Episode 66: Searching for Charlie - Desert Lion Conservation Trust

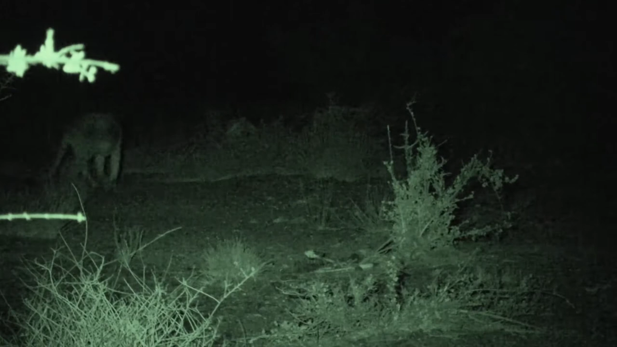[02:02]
Flapstander And then we set out bait and then we waited there for the lions to come closer So that we can get to dart one of them
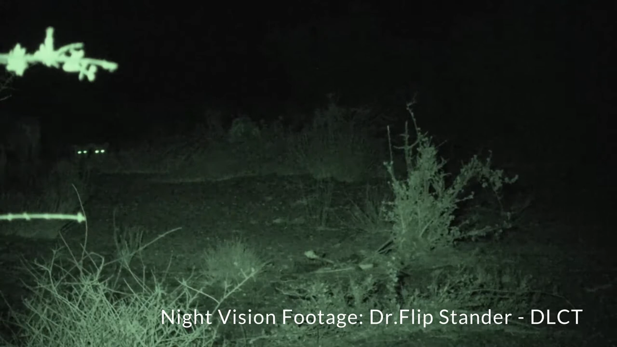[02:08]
But it so happened that it was a bit of a mission that specific night That we were aware that we were out there That even Dr.
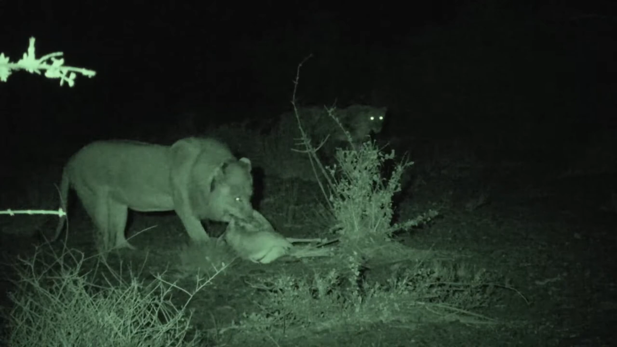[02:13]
Flapstander said that it's not a normal occurrence for him Or normal experience for him since he's been spending for the past 20 plus years into the area Working with the desert adapted lions But an interesting thing that played out that night Whereby the male first came through and he got half of the bait And then he went off and he was busy feeding And then left the little half for the lionesses And then they came through They tried to share a little bit of that But it so happened that something went wrong down there That the two of them got down at each other A very vicious fight they had
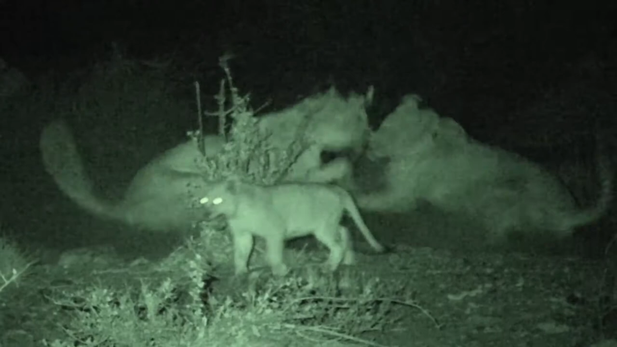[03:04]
And then from there they moved on